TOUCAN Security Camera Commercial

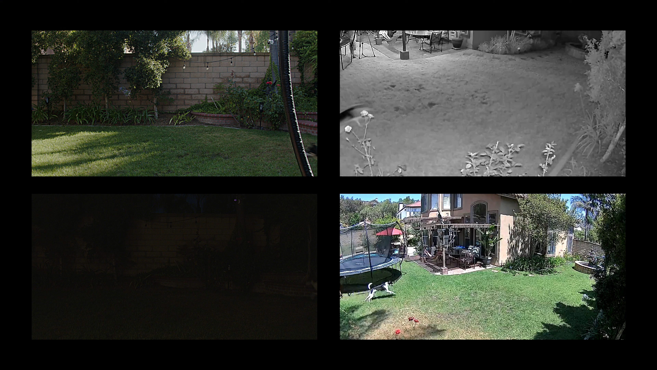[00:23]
clear night vision to see clearly what's happening at your home even through rain or shine day or night